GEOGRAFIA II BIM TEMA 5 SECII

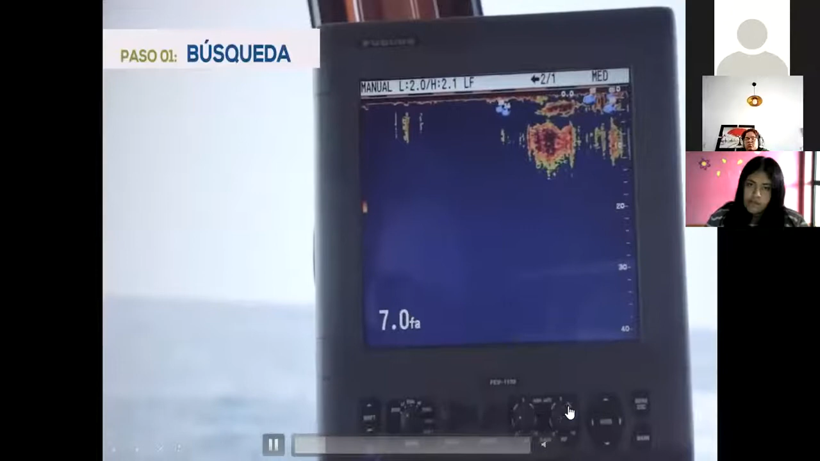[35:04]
On screen: depth 7.0 fa
La pesca industrial es esto. Se usa tecnología. Ejemplo, se mete un radar, ¿no?
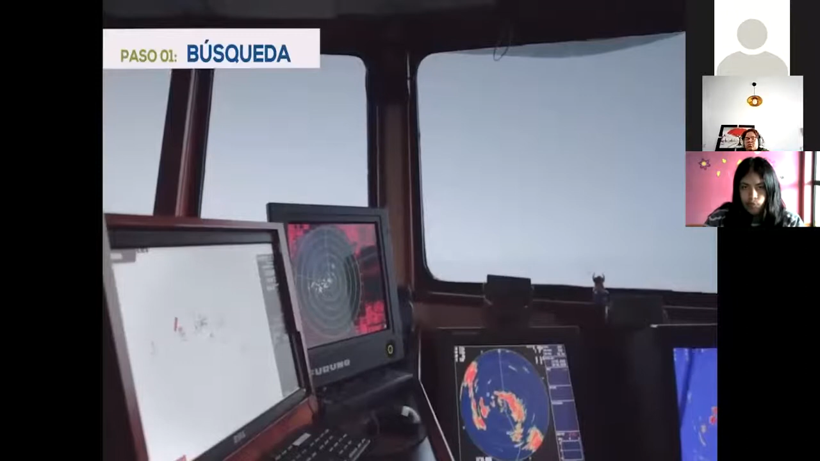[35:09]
¡Pum! Una onda que va debajo del océano y que le revela a estas embarcaciones dónde hay cardúmenes.
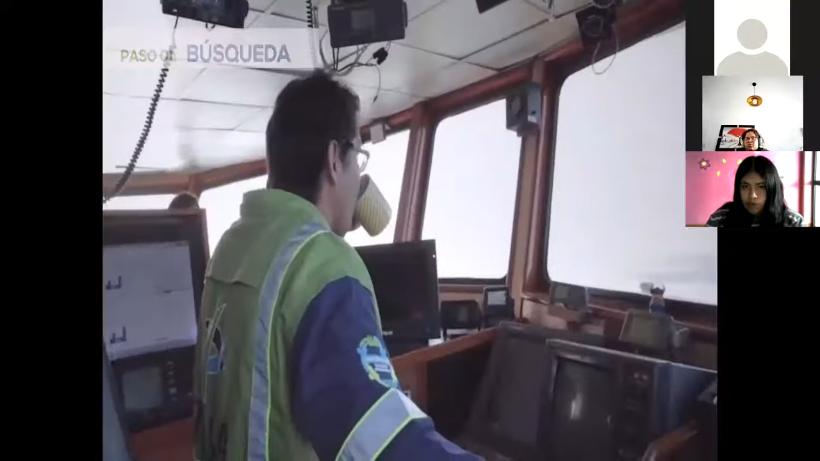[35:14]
Profesor, ¿qué es un cardumen? Un conglomerado de peces, ¿no?
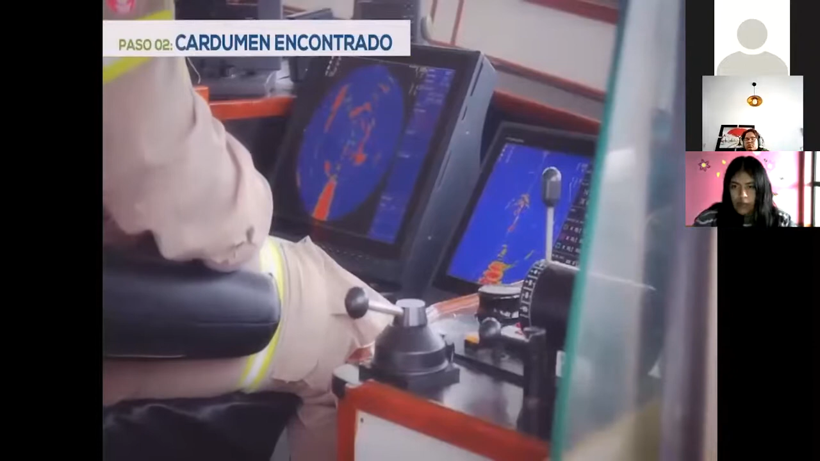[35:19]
Se mete un radar, ahí como lo estás viendo, ¿no?
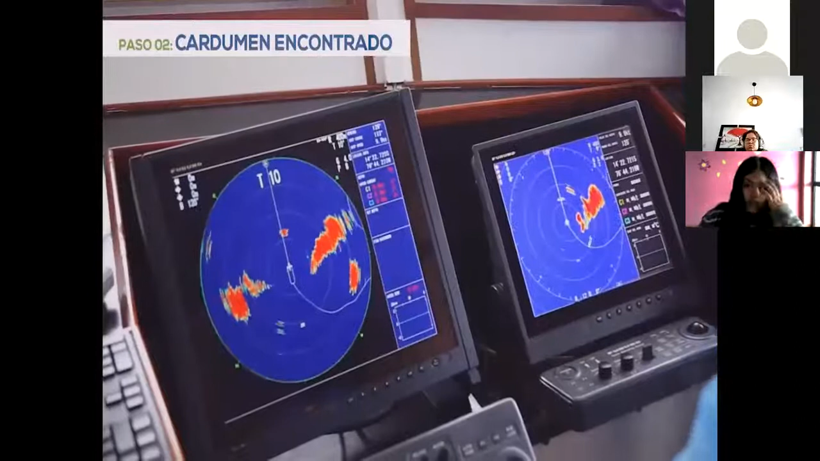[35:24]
Una onda hacia el océano, donde le revela dónde hay peces.